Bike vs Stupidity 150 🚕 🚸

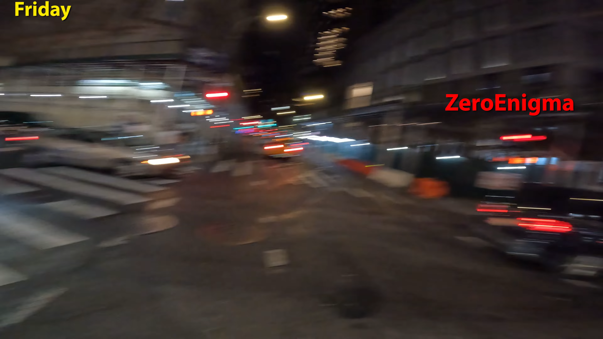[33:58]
Yep, runs the light. Cyclists are supposed to follow traffic laws. Shout out to the other cars that don't.